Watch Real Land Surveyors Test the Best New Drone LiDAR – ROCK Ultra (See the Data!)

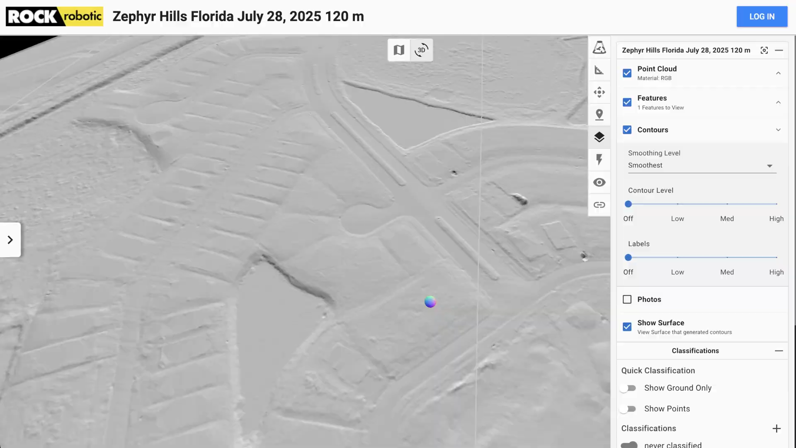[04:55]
That's on the same level as what we get from the R3. We actually use the R3 not just for raw land, but it's pretty much in the air all the time now. I'm constantly sending Matt out of the field, hey Matt, we've got like three flights this week. But we're using it for record now.
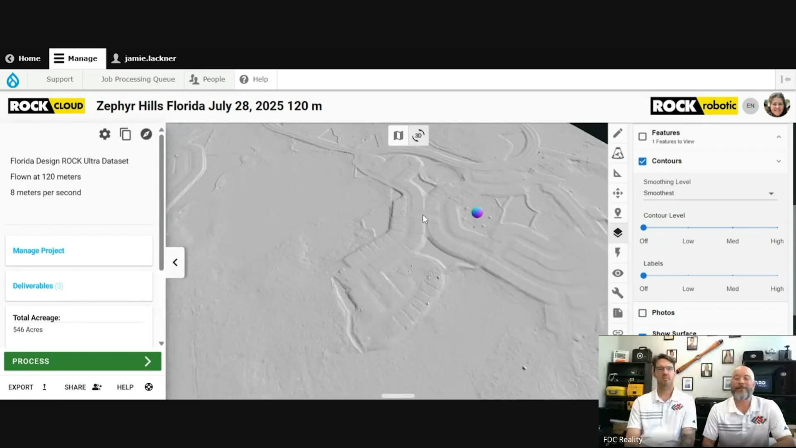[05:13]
So instead of sending the teams out there and collecting all the pad information, the lot elevation, the roads, we're collecting a lot of that information with the LiDAR to at least get the initial scan.
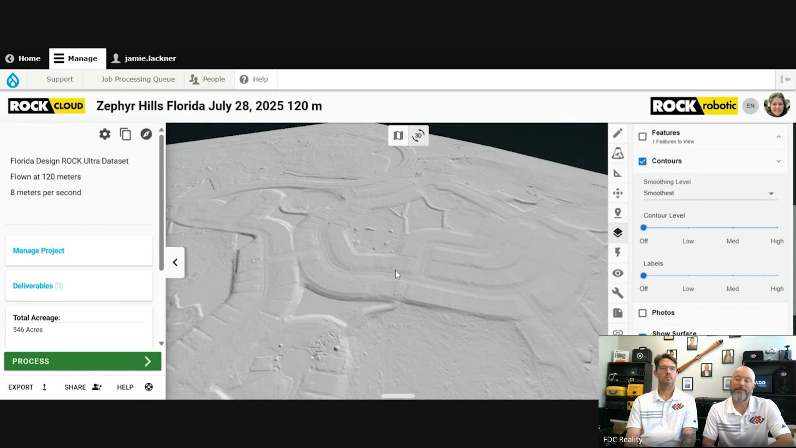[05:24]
And then if we spot any areas of concern, we send the crews back out to fix those,
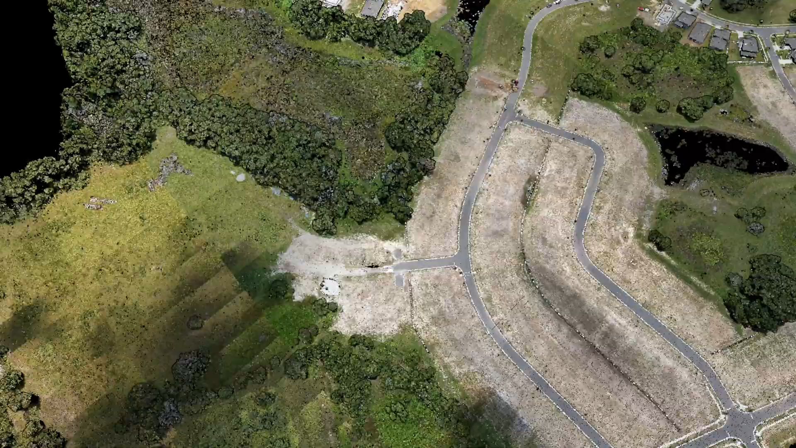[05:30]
you know, double check those areas, flag it up, let the contractors know what didn't pass and what did.
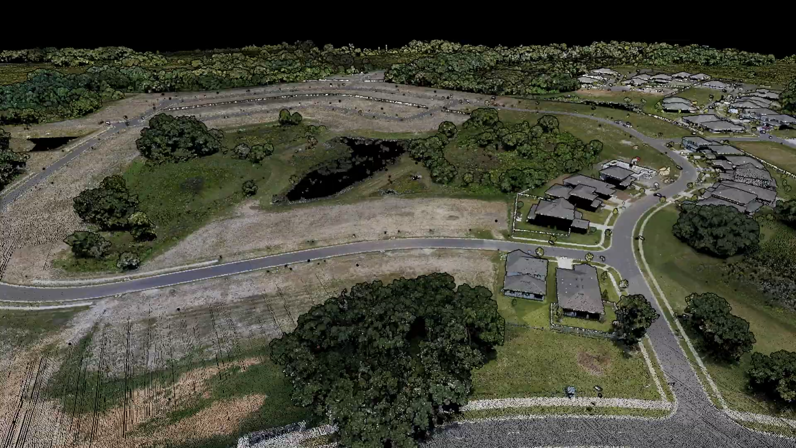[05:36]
But what you're showing on the model is very much what we're accustomed to seeing with the R3.
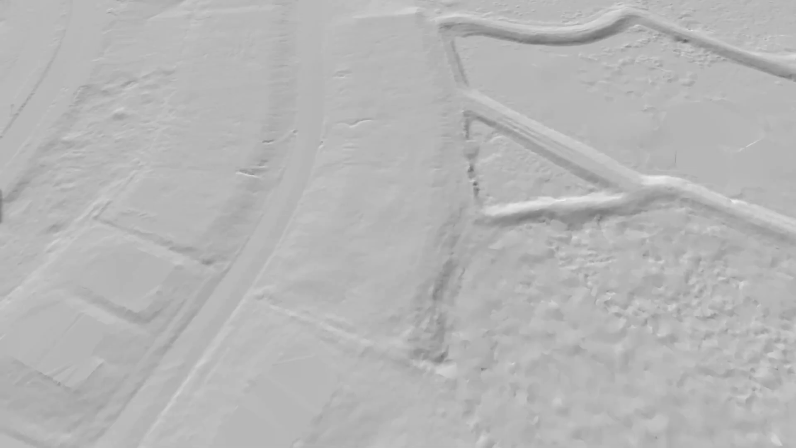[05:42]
So they're right on par with each other. The image looks sharper and has more depth, color depths to it.